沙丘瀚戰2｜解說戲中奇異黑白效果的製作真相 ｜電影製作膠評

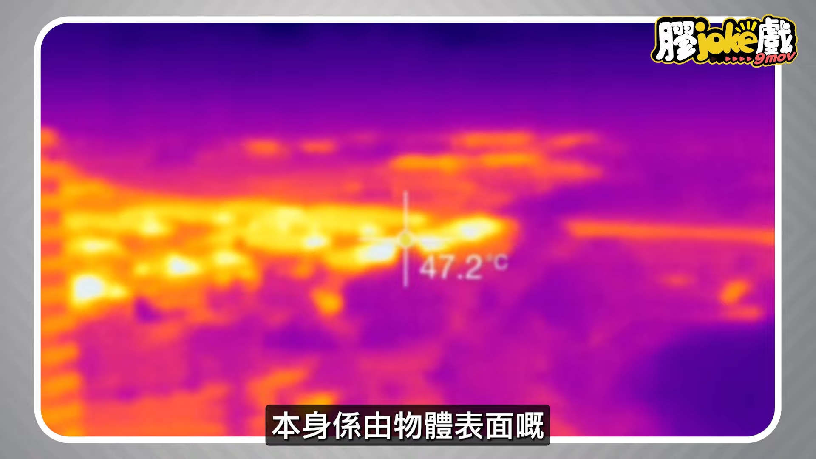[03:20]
On screen: spot 47.2°C
的紅外輻射長反映出來即是溫度長而不同溫度的物質均
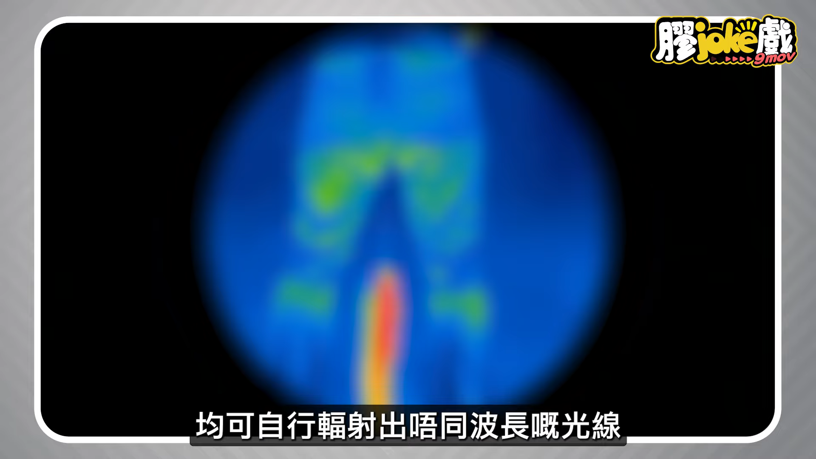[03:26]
可自行輻射出不同波長的光線所以經過紅外線拍攝就可以捕捉到